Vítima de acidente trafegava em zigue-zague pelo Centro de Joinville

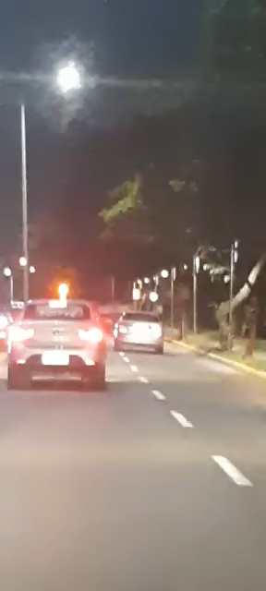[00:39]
Meu Deus, que vontade de ir lá e pegar o volante desse cara Não, pior que não dá pra ver a placa Não precisa ferrar, olha só, olha só Vai furar o sinal Meu Deus, o motoqueiro Ai, pai
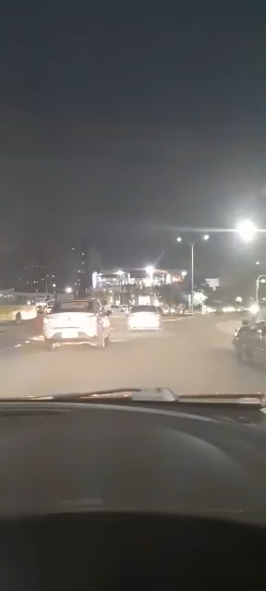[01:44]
Não pode Tem uma coisa errada com esse cara aí Meu pai amado Meu pai amado Agora vai Pegou? Agora ele arrancou Cadê o cara?